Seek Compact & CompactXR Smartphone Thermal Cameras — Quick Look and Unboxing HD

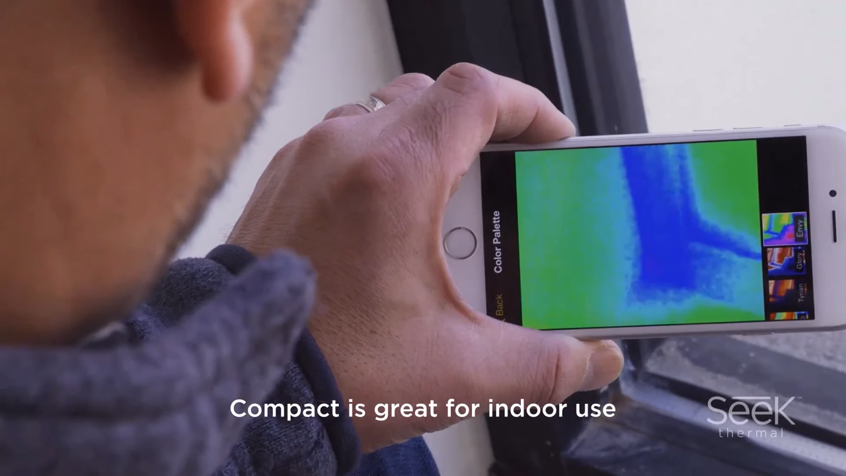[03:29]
This wide-angle imager will save time and money
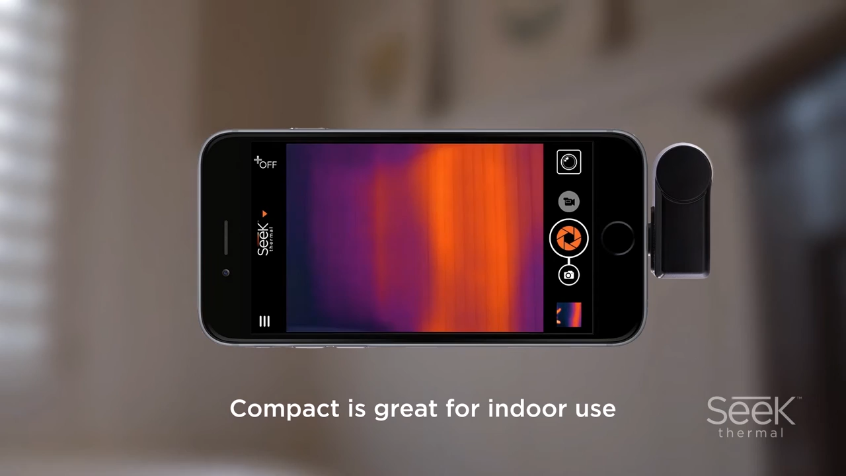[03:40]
The Compact XR is perfect for outdoor use.
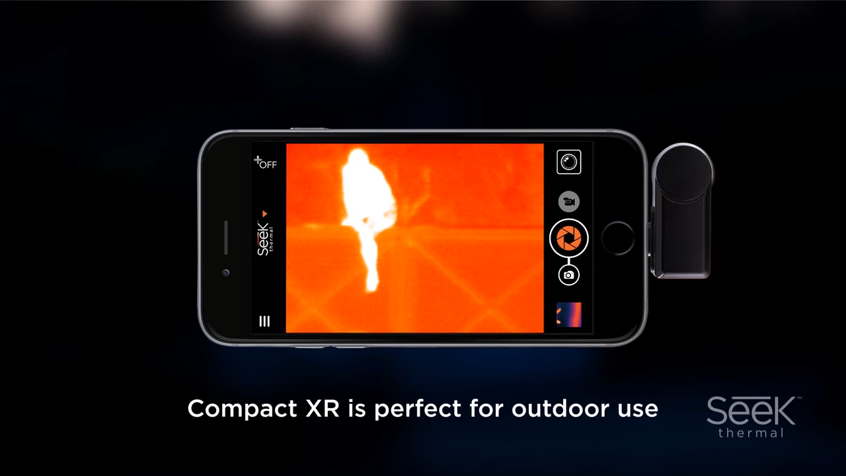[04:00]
Seek thermal imagers are portable, affordable and easy to use.